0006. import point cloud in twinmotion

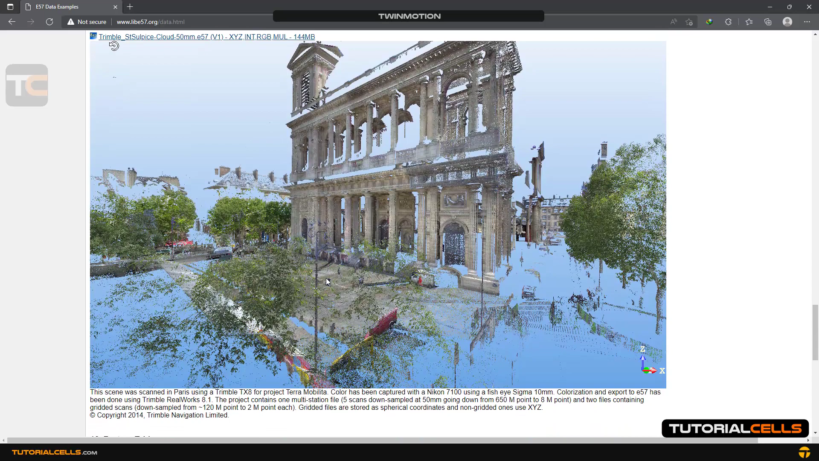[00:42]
points cloud our real environment in the world okay we import one of them into the software
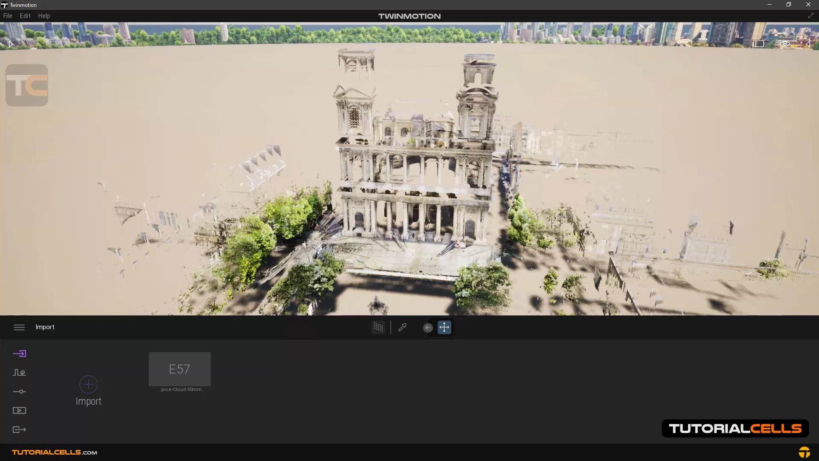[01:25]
point clouds are used to scan landscapes to be able to simulate our building project in a real environment with a real dimension